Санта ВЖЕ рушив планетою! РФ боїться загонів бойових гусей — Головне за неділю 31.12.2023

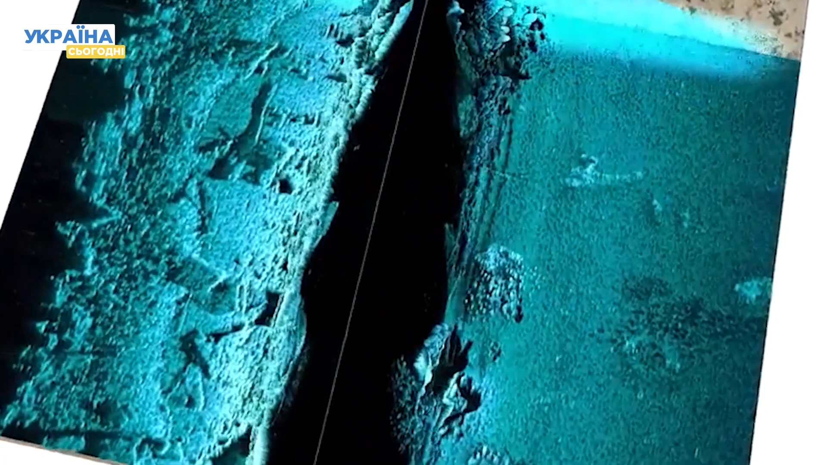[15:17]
Якщо на дні озера дійсно стародавній корабель, всередині можуть бути справжні скарби. Тим паче лише кілька місяців тому, у якихось двох тисячах кілометрів звідти,